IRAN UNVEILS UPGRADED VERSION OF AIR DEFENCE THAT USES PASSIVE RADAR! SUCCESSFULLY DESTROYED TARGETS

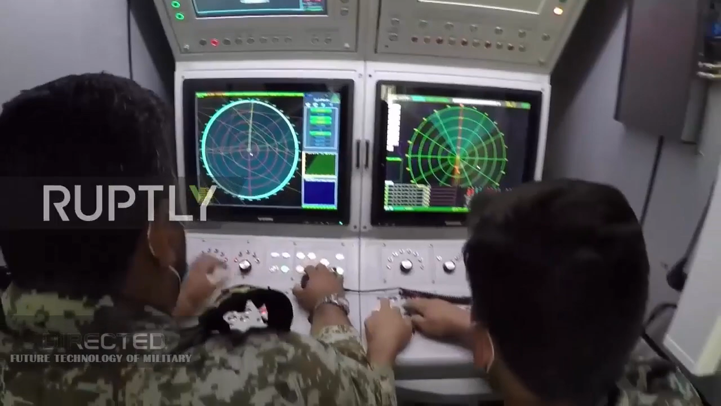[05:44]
FATA-2 radars, tactical intelligence and reconnaissance systems, electro-optical systems and electronic warfare systems were used in the exercise.